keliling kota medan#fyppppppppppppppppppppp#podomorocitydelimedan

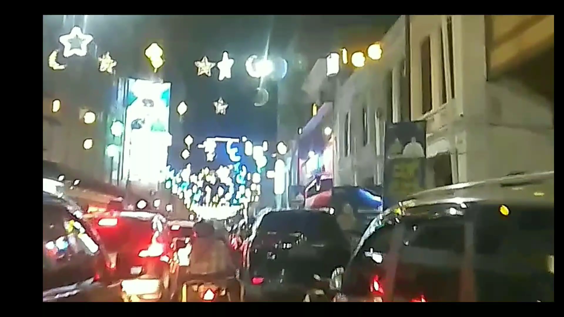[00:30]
ala udah mendingin nggak enak lihatlah ini beginilah guys tempat tinggal kami yaitu kota medan ini titik kotanya ya yaitu di dekat mal podomoro tujuan aku mau cari bawang lantaran aku mau masak pagi hari
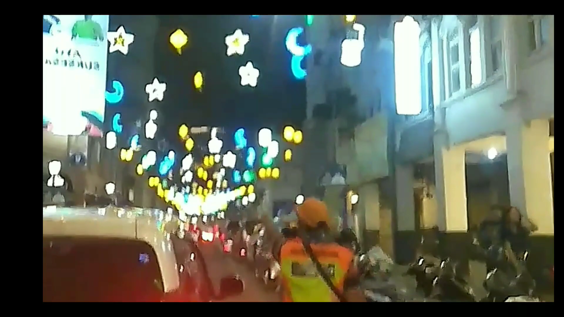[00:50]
kalau masak di pagi hari biar mereka-mereka ini ngebontot sekolah ini kami sudah mau sampai di mana
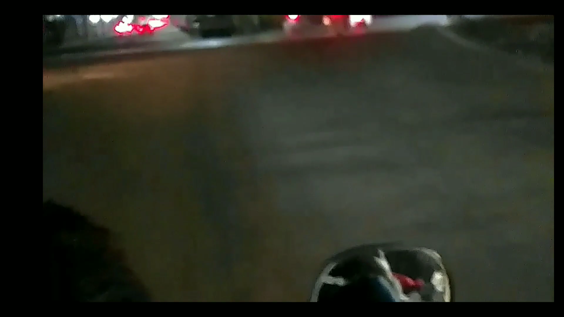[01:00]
ini ya waduh di jalan pandu yaitu ke toko obat dulu ya lantaran ada sesuatu yang mau dibeli aku